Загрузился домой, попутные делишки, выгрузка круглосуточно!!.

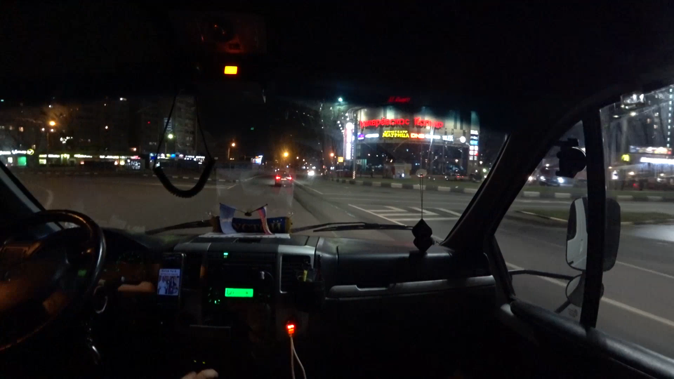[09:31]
Македаки, Пушкалёвское кольцо Бургер Кинг, все дела Лукойл левый Ё-моё, бля Смотрите, зальёте зимой Лукойл Я одного прошлой зимой толкал Только, говорит, залился на Лукойле Соляра замёрзла, говорит, нам